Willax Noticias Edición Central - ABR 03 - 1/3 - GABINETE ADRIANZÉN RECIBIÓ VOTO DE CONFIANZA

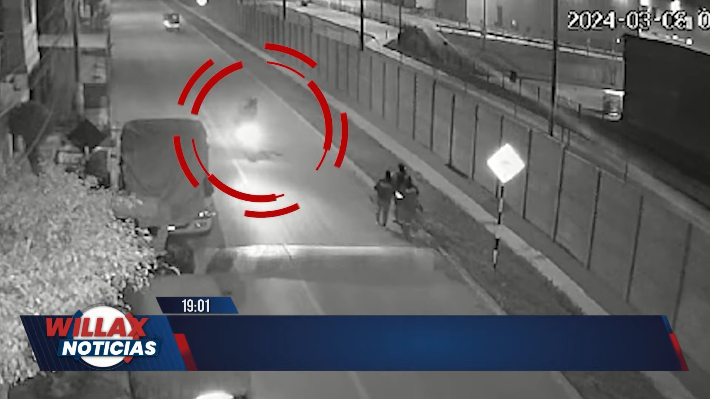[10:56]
Uno de ellos se baja e intercepta a estas tres mujeres que salían de trabajar.
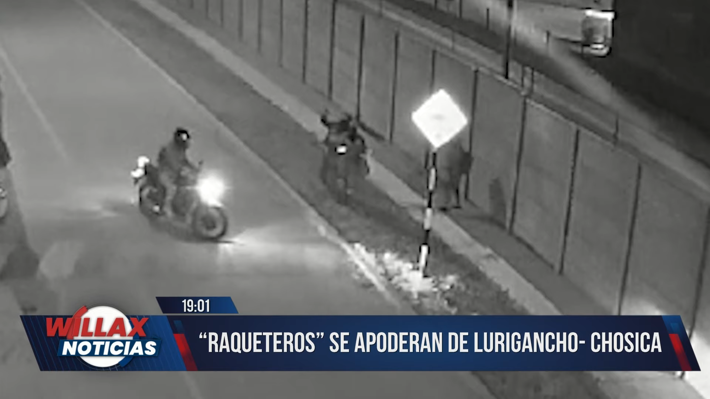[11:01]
Les arrebatan sus objetos personales y se van como si nada hubiera pasado.